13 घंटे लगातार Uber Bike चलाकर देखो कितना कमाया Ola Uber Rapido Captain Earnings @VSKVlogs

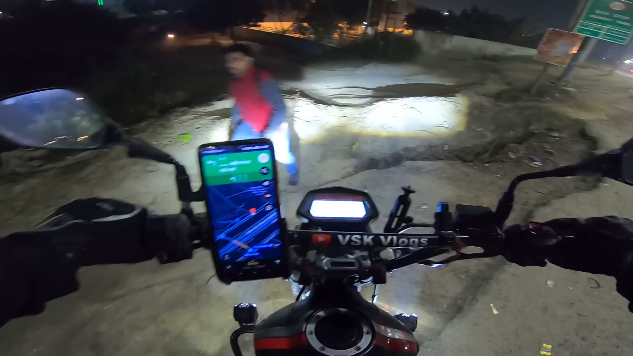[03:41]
लोग लद्दाख जा रहे हैं, हम यहीं पे लद्दाख मना रहे हैं। आ आ ओ ओ चढ़ाई में कोई दिक्कत नहीं होती, ज़्यादा दिक्कत होती है ढलाई में। ओ भाई साहब पूरी धूल
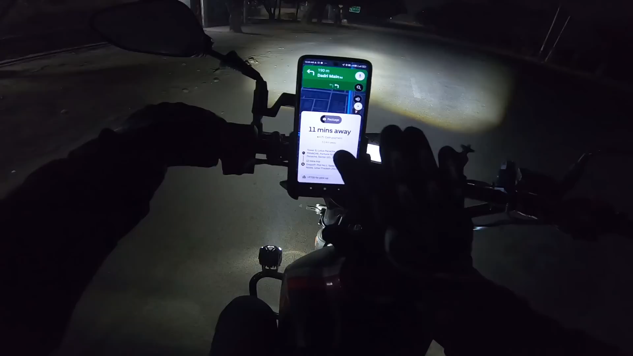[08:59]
रात को यार जाऊँ नहीं जाऊँ छोड़ो। 12:23 हो रहा है दोस्तों। पैकेज की आ रही थी मेरे पास, और पिकअप करने के लिए वही 7 किलोमीटर दिखा रहा था, शायद 7 या 5 दिखा रहा था, जो भी है भाई। इतना लंबा जाना नहीं है अब। अब एनर्जी भी नहीं लग रही है शरीर में ना, इसलिए मैंने घर का रूट लगाया है।
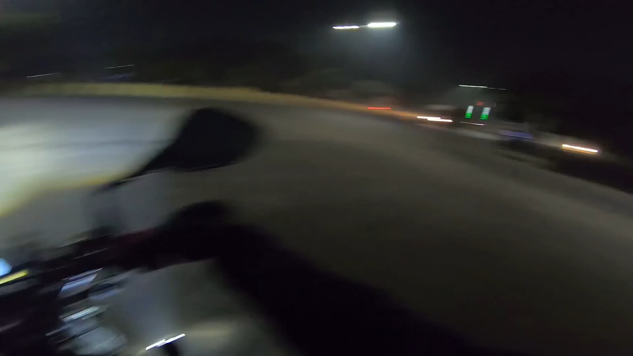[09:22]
लगभग 10 किलोमीटर है घर यहाँ से। रात को 12:30 बजे आ गई राइड अंकुश जी की,
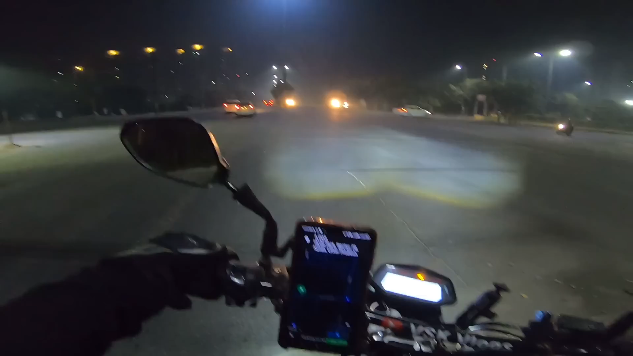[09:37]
हायड पार्क से आई है भैया राइड। 76 जाना है, ये 78 है।
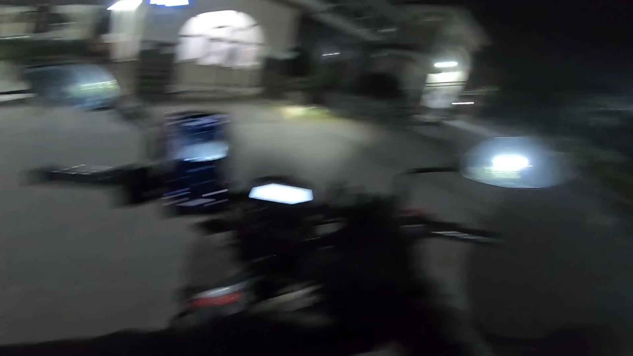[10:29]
ओ गॉड 1380 रुपए यहाँ दिखा रहा है, वैसे हुआ ज्यादा है 19 रुपए अब ये ऐड हो जाएगा। ये लो 1400 रुपए हो गया, 1400 रुपए आज की कमाई।
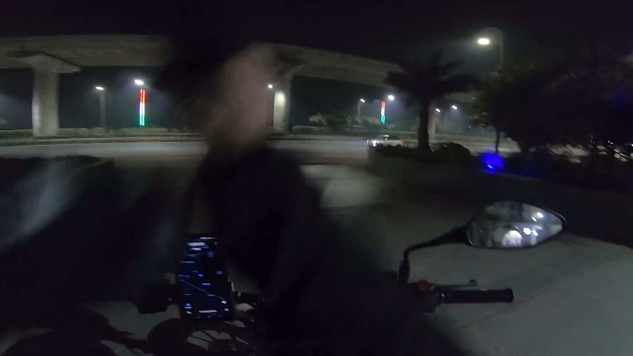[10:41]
अरे बाप रे बाप, रात के 1 बज गया, अब लग रहा है ठंड, ये कब कभी सी जो होती है ना। बट ये है कि मैं उस तरीके से पूरा पैक हूँ तो ठीक है,